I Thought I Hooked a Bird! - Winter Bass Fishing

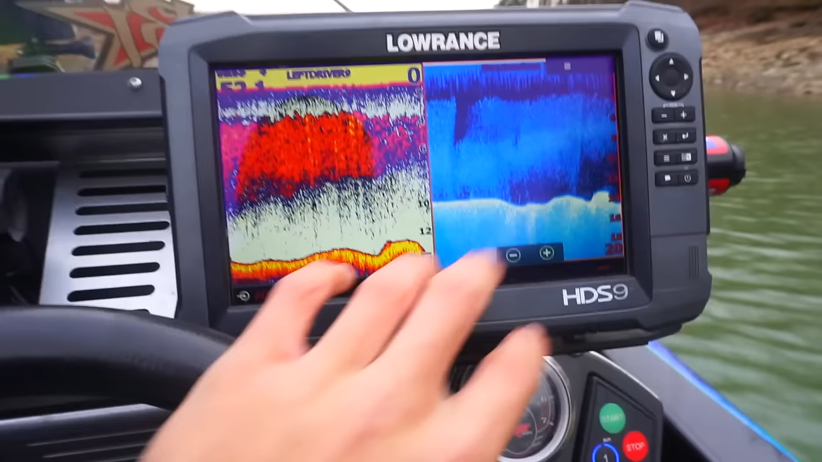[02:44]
there's so much bait in this place I've never seen so much bait in my life look at
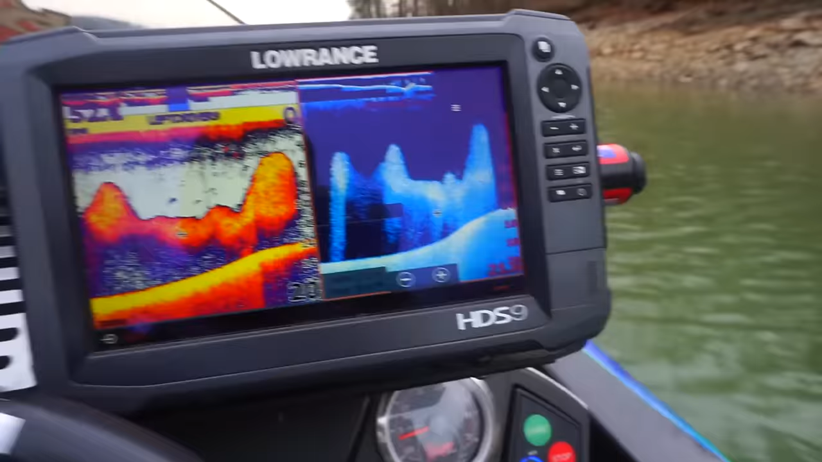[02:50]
this everywhere literally there's like no fish to be found I don't get it